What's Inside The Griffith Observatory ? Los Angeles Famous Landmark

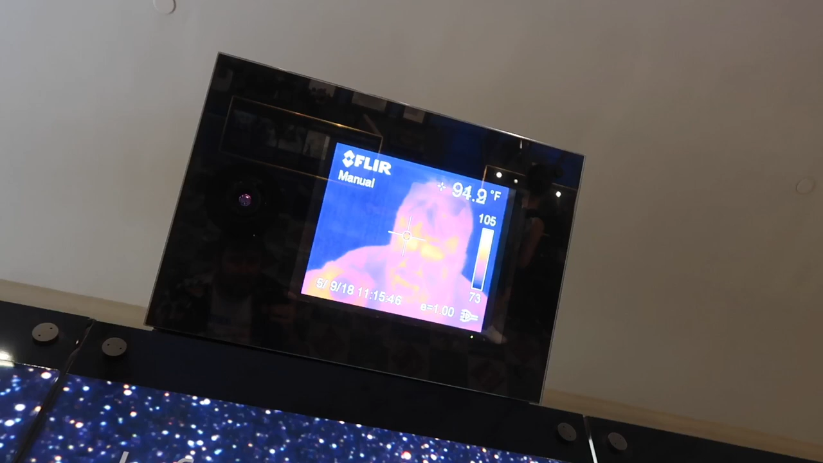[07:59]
On screen: spot 94.9°F
It's like it's showing all the heat. I look like I could use some hydration.
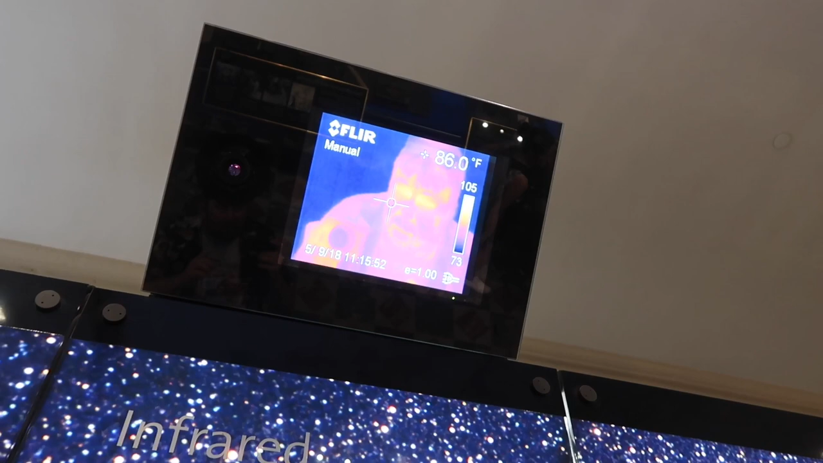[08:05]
On screen: spot 86.0°F
Yeah, I look like my temperature is completely boiling.